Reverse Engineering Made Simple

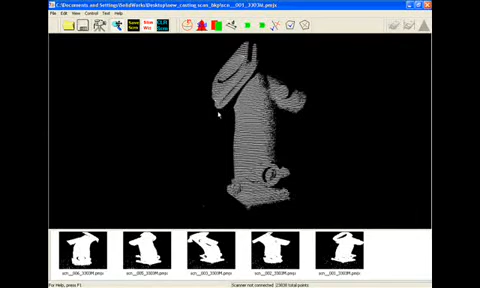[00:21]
This is the actual point cloud file here. What we can do is bring in all the different sections that we scanned in and have the software go through and align them automatically to each other,
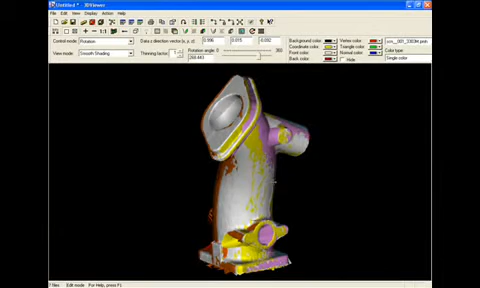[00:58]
This will actually bring up the file so we can view what the software is actually doing. You can see each section is actually color coded here.
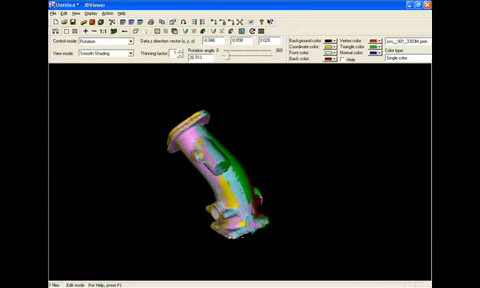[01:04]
It does a nice job of aligning those up to each other where they need to be.
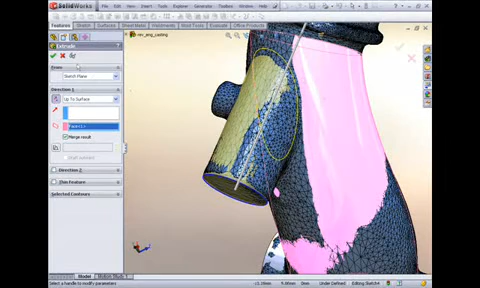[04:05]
So if we actually hide the mesh to take a better look at the SOLIDWORKS geometry that we created we can see that the final result here looks nice.